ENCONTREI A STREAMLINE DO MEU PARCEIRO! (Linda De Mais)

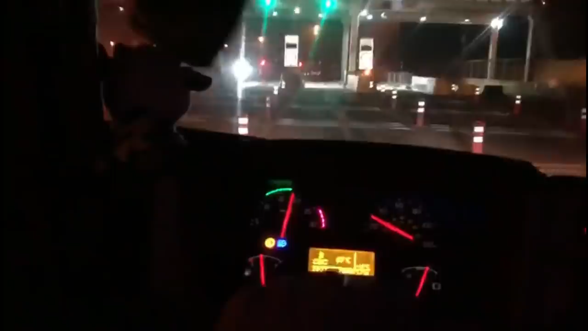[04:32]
Pra dar um tempo, dormir um soninho e coisa nada. Aí tava saindo ali, encontrei o Fael. O Fael tá de carona com um amigo dele ali.
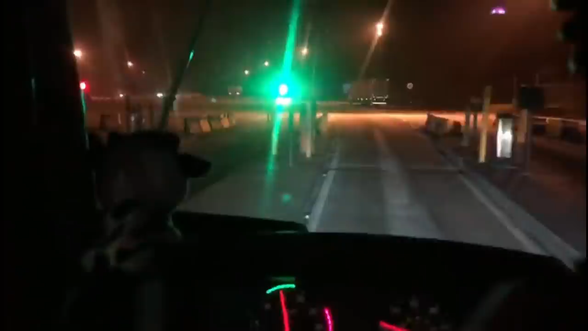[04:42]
O Fael do Ivetinho lá, branquinho. Tá ali naquele deck ali, ó. Esse PTT na frente não vai dar de enxergar nada, né?
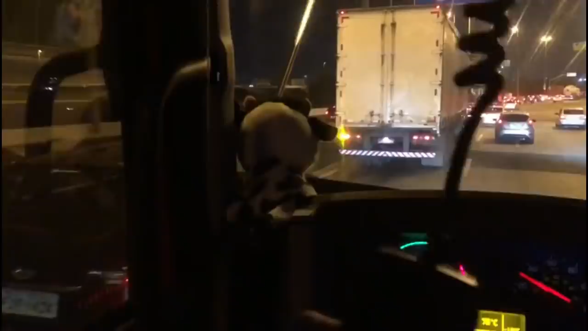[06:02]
Tudo normal na linda e bela grande São Paulo. Até de noite tem tranqueira, marginal, Tietê.
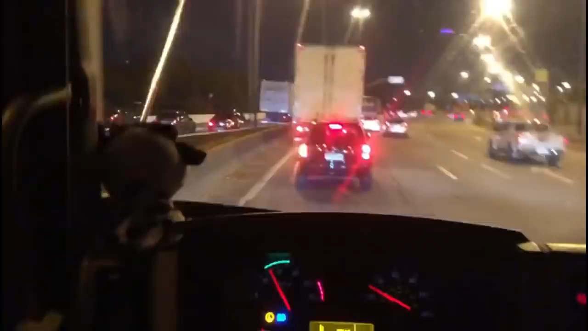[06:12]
Ai, mas tem que estar de boa. Só pela Fernandias. Tô só por dormir, na verdade.
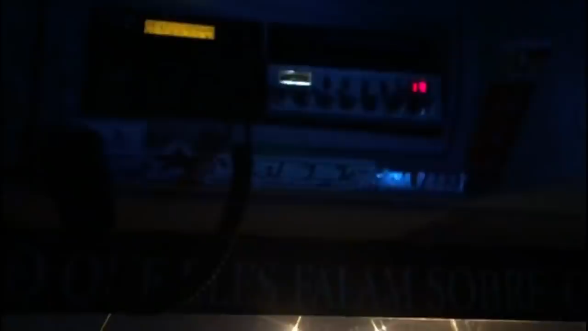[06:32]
Vamos ter perdido aquela ponte ali que não dava pra passar ali, que tava passando só numa faixa só ali pra pegar a Dutra e a Fernandinha. Só pra dormir. E entrei esse horário aqui, saí do outro lado, lá agora meia-noite, cara.
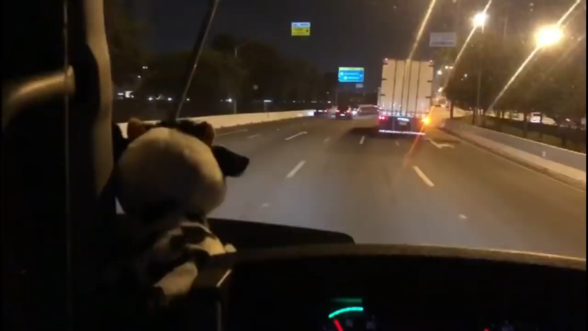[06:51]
Ah, pensa num cara que desanimou pra tocar a noite. E até o grupo ali na divisa ali, tudo de bom. Pô, né? De noite eu nunca peguei esse tanto de tranqueira, mas de dia, olha, eu levei 3 horas já pra passar essa noite.
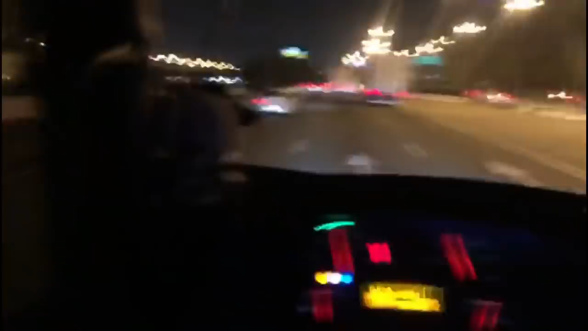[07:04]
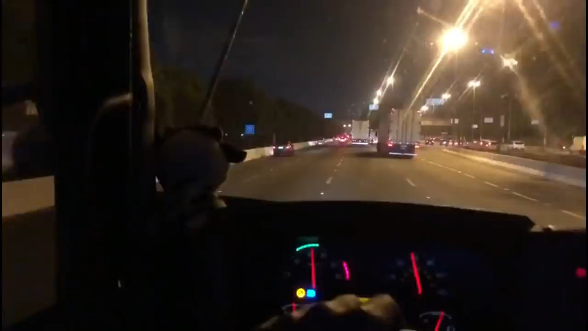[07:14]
Mas de dia. Não, de dia que é embaçado. Não é nem bom passar aqui de dia. A tranqueira é munda.